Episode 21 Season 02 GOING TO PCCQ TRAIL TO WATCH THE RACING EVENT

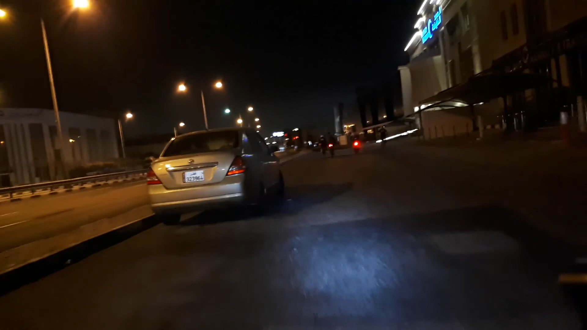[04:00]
On the way na kami sa Ras Abu-Abud, sa Hiya Bike Lane. Medyo madami kami ngayon.